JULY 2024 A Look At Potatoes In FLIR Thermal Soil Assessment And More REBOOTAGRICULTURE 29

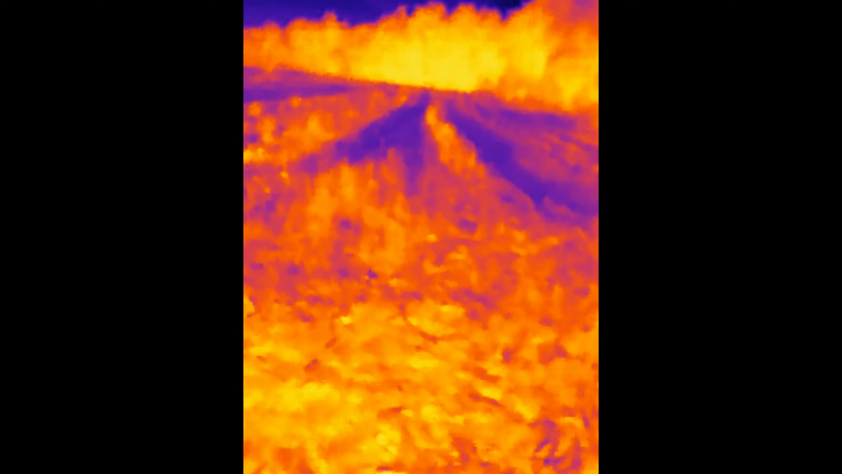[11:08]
Because we've been studying all the plants in planters, but we haven't studied anything in the field, have we?
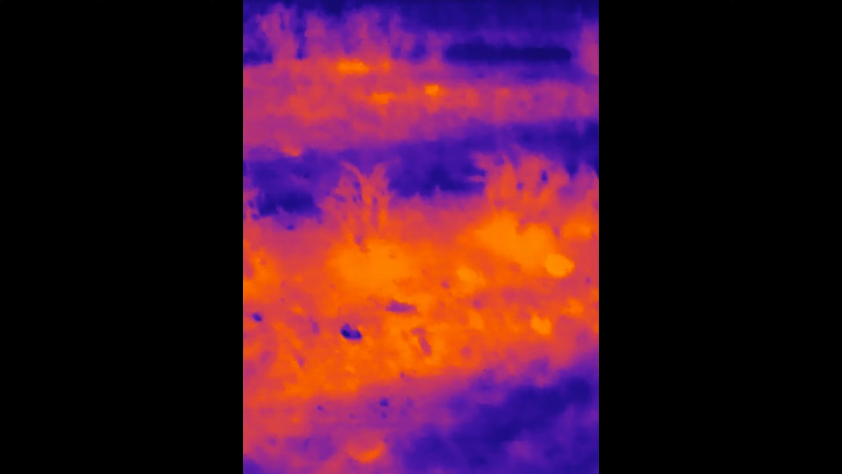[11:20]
Wow, look at that. Look at the warm zone around the roots of those potatoes.
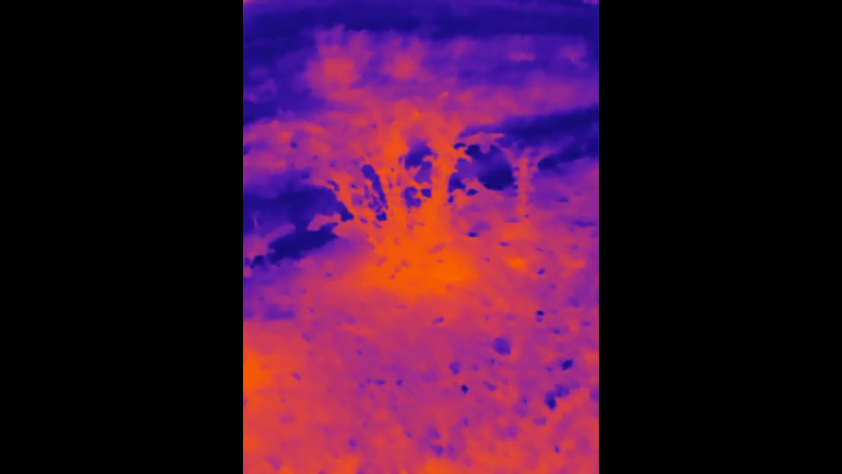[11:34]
Look at how warm those plants are.
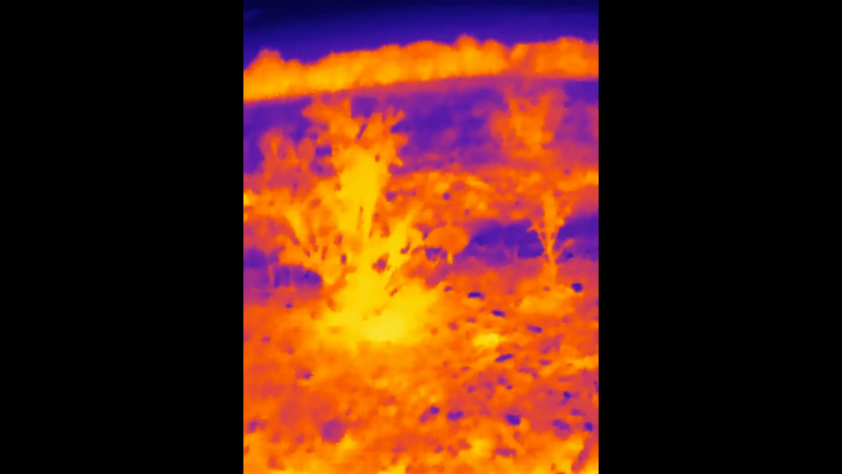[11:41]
Holy cow, that's so cool. Don't mind me. Excited. I'll put the line up here and give a scan.
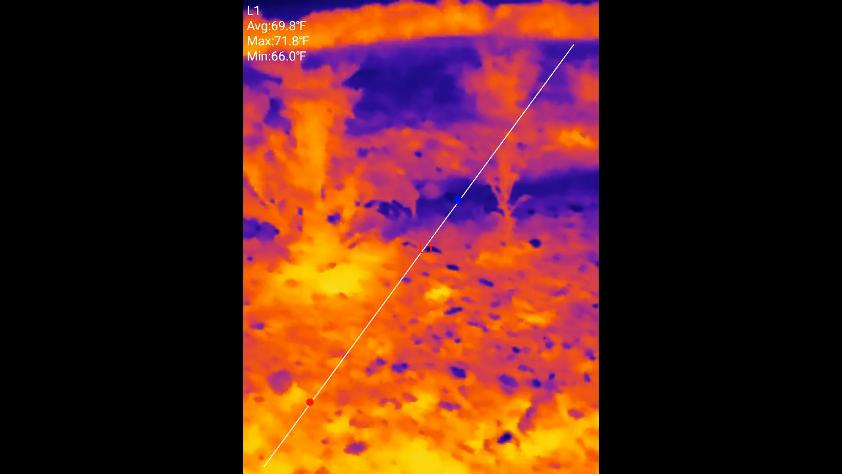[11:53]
On screen: max 71.8°F, min 66.0°F
Amazing how much more heat the stones hold.
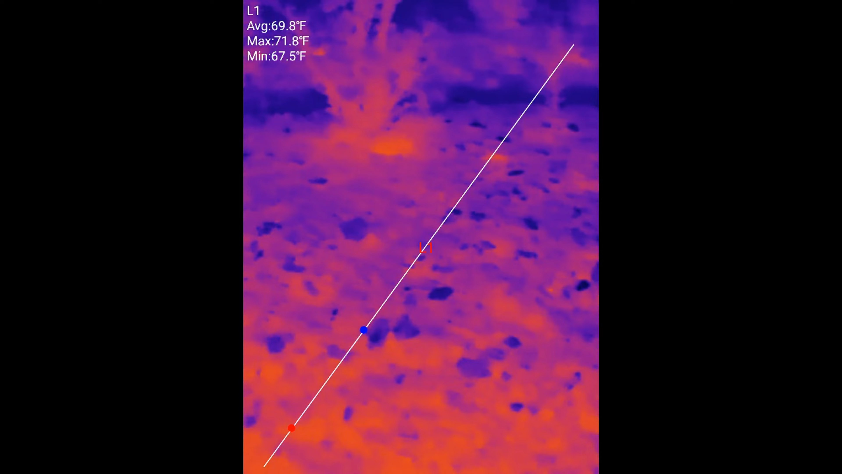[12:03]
On screen: max 71.8°F, min 67.5°F
Some of them.
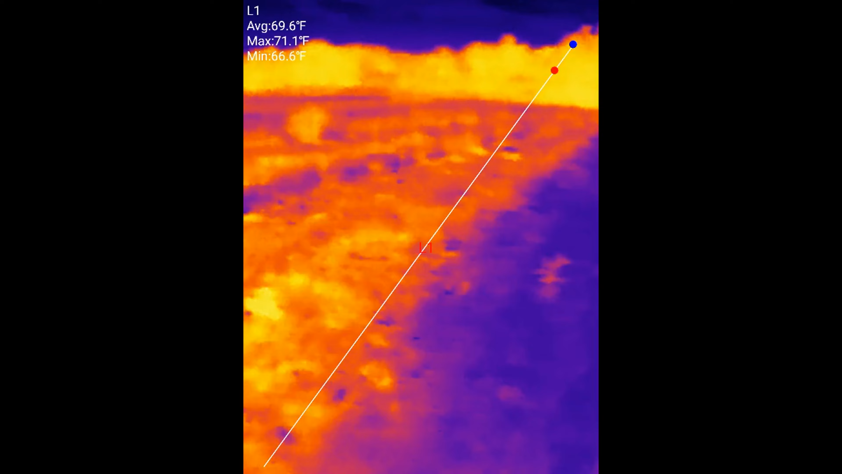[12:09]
On screen: max 71.1°F, min 66.6°F
You can see that raised bed makes a huge difference in soil temperature. Look at how much cooler the lower part of the bed is
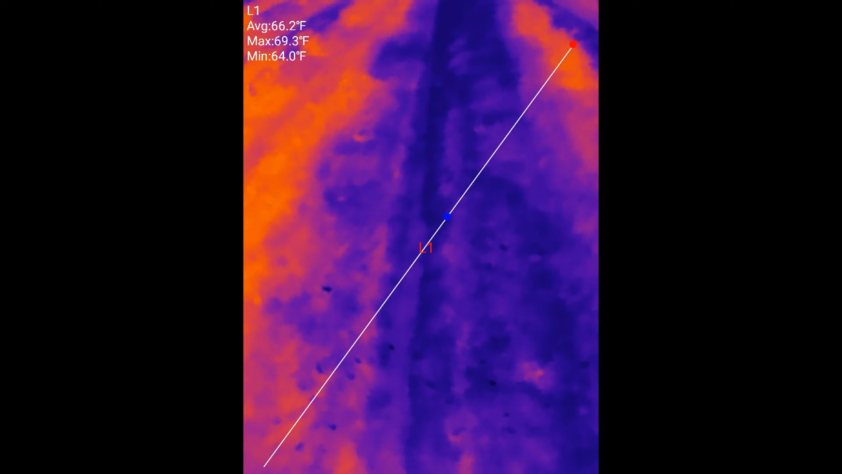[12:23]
On screen: max 69.3°F, min 64.0°F
down here, where the bed is lower in the soil versus where the bed is raised up and active.
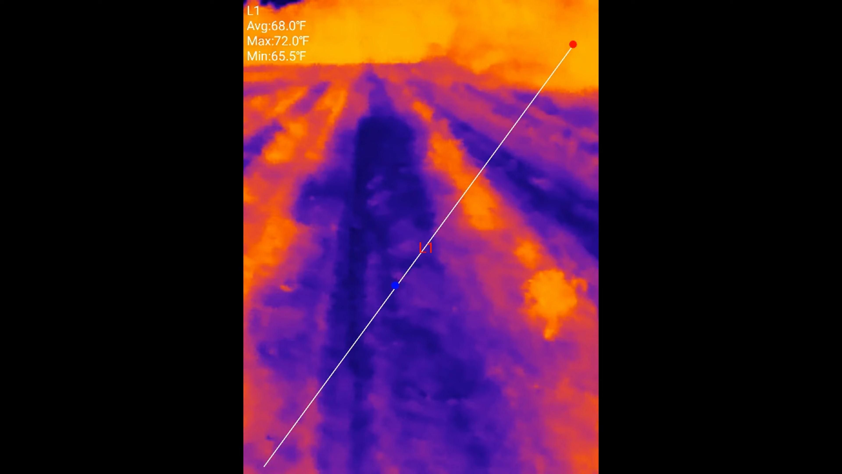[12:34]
On screen: max 72.0°F, min 65.5°F
I mean, I would say we have good microbial activity there, and I'm sure a lot of that thermal energy is from sunshine,
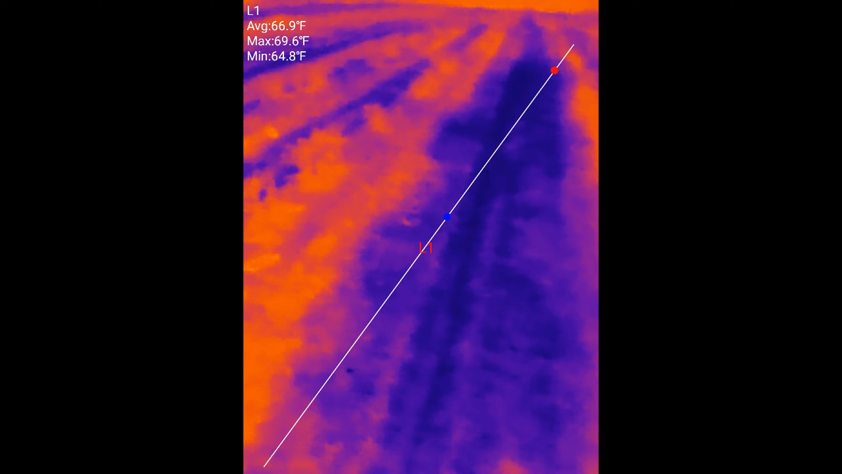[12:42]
On screen: max 69.6°F, min 64.8°F
but you can also see right around the base of those plants a lot of microbial activity and thermal activity, right?
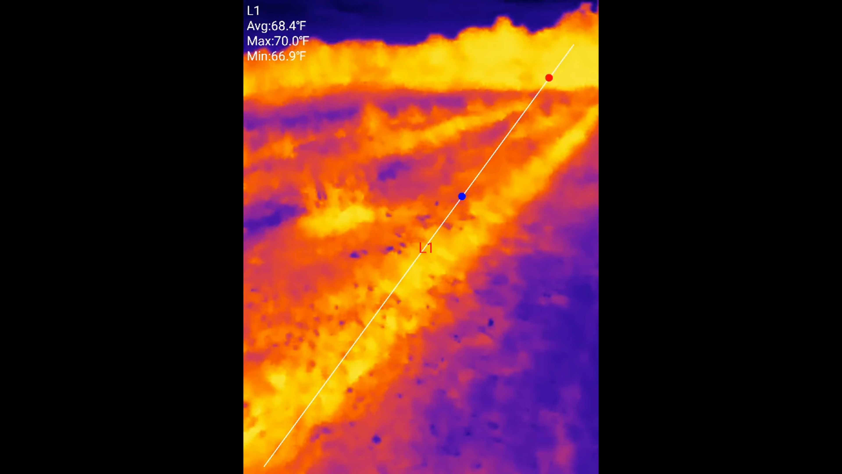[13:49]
On screen: max 70.0°F, min 66.9°F
All right, so let's continue down our rows here.
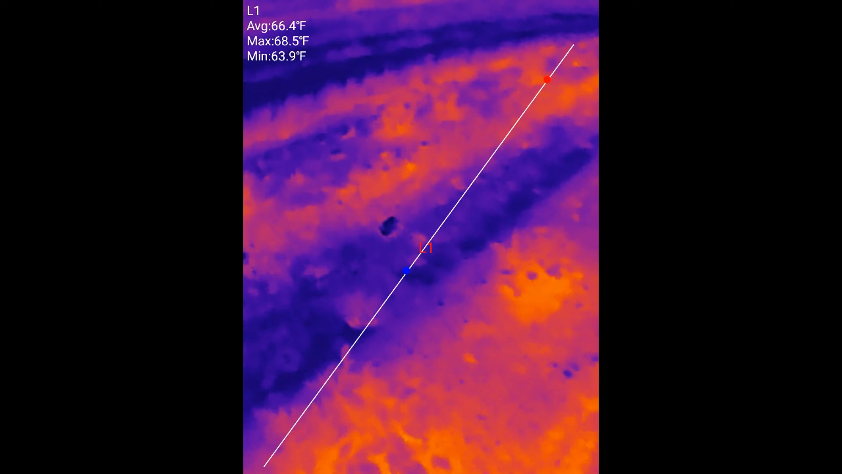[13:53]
On screen: max 68.5°F, min 63.9°F
Some very large plants here. I got my headlight on, let me see. I guess it's not really affecting it.
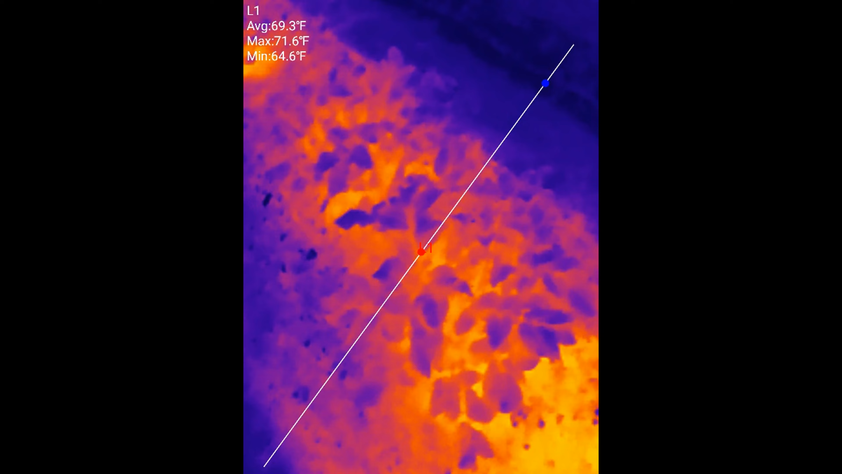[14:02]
On screen: max 71.6°F, min 64.6°F
That's good. And then there's a small one here.
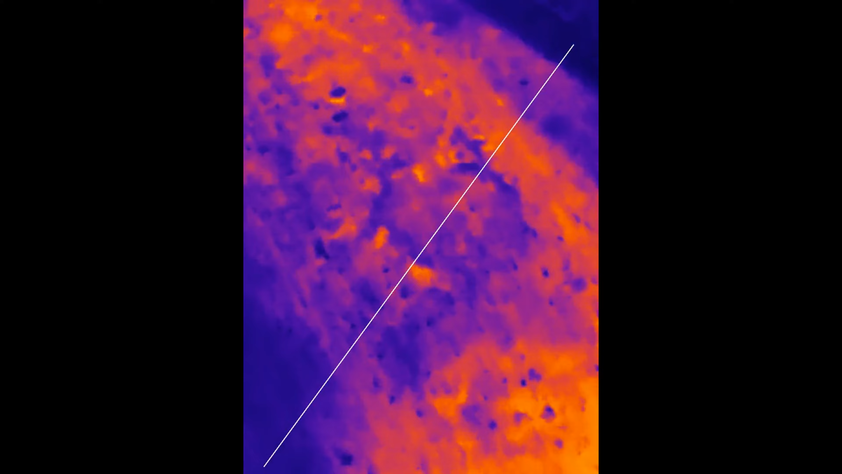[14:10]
Dead space here. Let's look at the dead space. And you see that warm area right around the plant again.
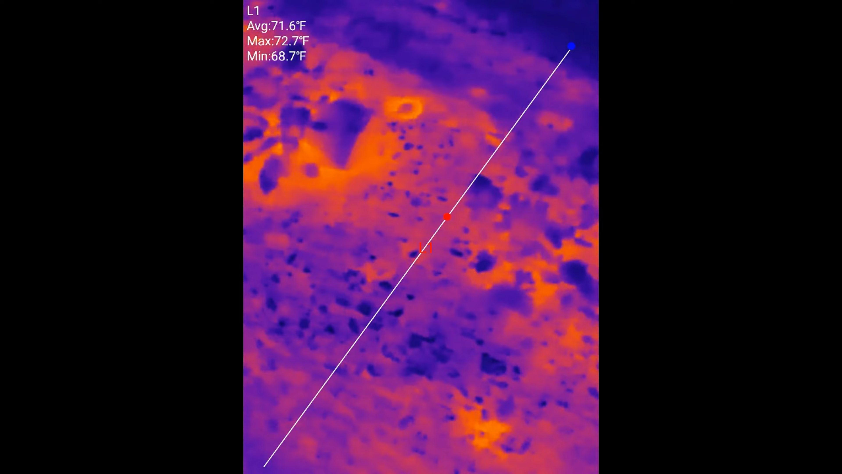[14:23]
On screen: max 72.7°F, min 68.7°F
A couple of rocks on either side of this plant, marking a variety change. And we're into a different variety over here now. Or not variety, but different seed stock. I believe this is the main seed stock we're into now.
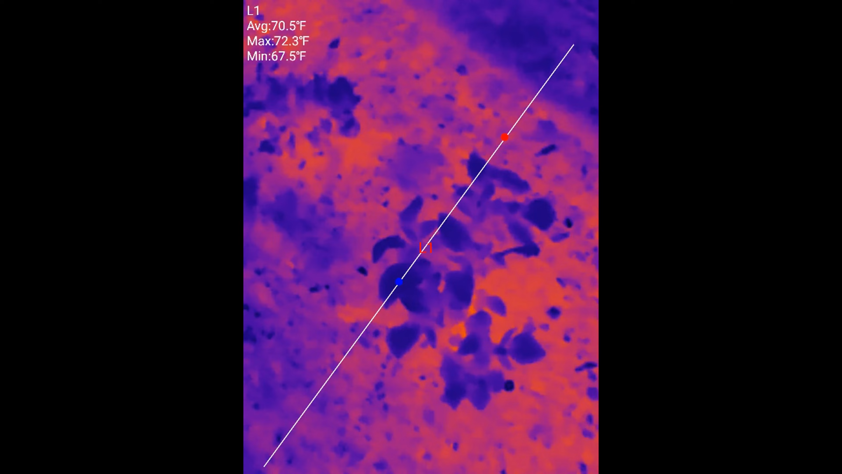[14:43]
On screen: max 72.3°F, min 67.5°F
I believe we were in the Minnesota seed stock before.
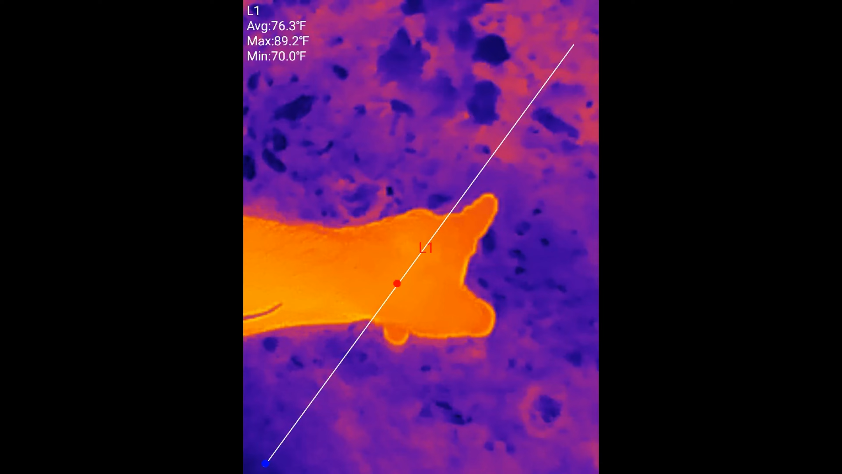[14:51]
On screen: max 89.2°F, min 70.0°F
There's some calcium sulfate on the surface right here. Just
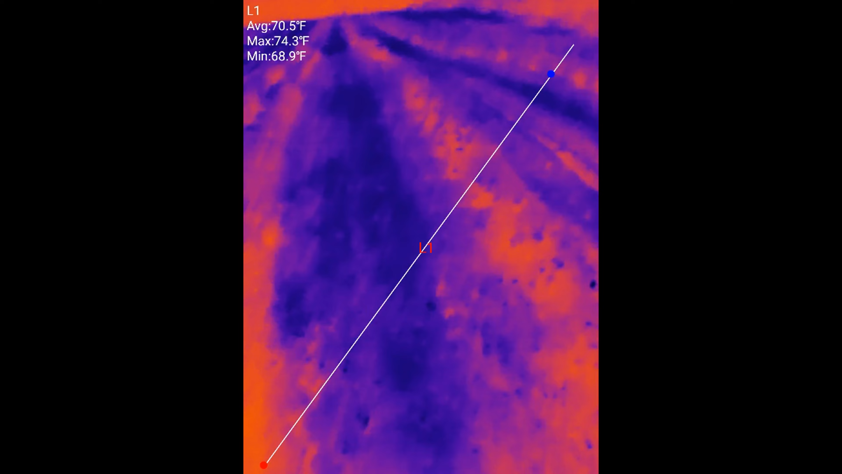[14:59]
On screen: max 74.3°F, min 68.9°F
help calibrate how things look in thermal imagery. I
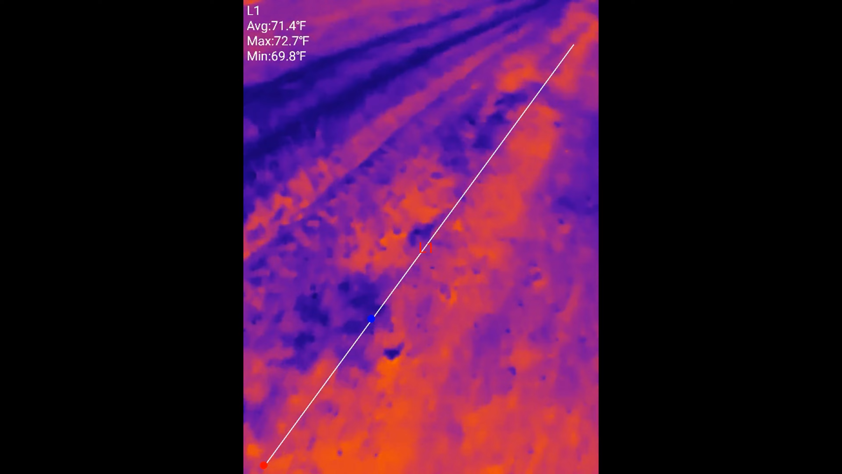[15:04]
On screen: max 72.7°F, min 69.8°F
I guess we've looked at this end pretty well. We'll work our way down toward the better soil end.
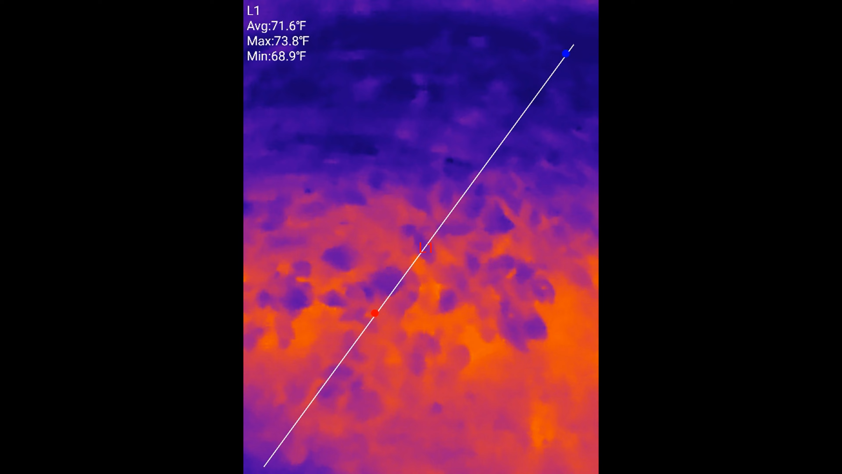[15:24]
On screen: max 73.8°F, min 68.9°F
These plants are like tight together, growing really well, healthy in a row, good germination,